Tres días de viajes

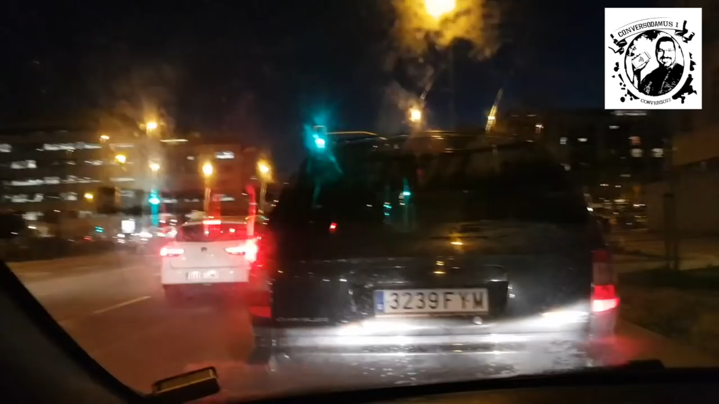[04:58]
Además tengo saldo que he comprado. Así que genial.
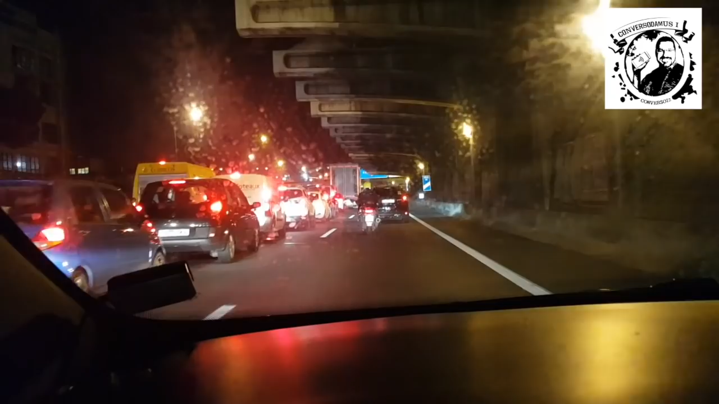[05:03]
Y atasquito, amigos. Mucho atasquito. Qué bonito Madrid, ¿eh? A ver, podía haber ido en metro, pero... Sinceramente opté por ir a Patita. Digo, ir a Incochem. Que es más cómodo. Y tengo verdadero interés cuánto me habrá costado el Weevil a Toledo.